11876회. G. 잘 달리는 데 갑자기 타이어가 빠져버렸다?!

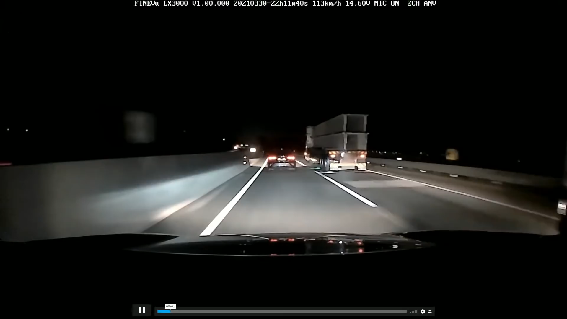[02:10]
가겠습니다. 자, 여기서 이거 뭐야? 트레일러에서 바퀴가 빠졌네. 오, 이런 빵빵빵빵빵빵 번쩍 아이고 이제 알았네요. 이제 알았어요. 예. 와, 만약에 저 바퀴가 나한테 왔으면 어떻게 될 뻔했습니까?